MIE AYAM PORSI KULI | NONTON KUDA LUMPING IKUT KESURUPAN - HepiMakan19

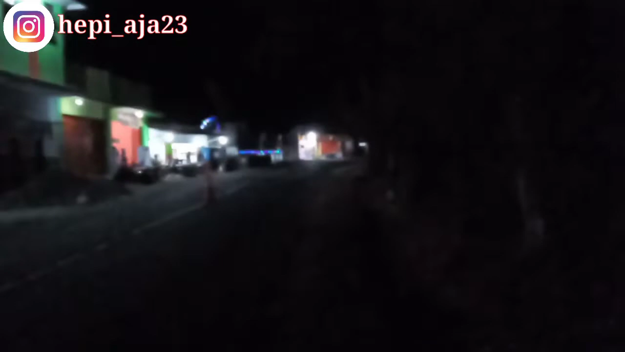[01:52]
Ikut nonton jadi lapar. Kita mau cari makan dulu ini ya. Ini kayaknya ada mie ayam yang rame banget ini. Banyak yang parkir sepeda motor.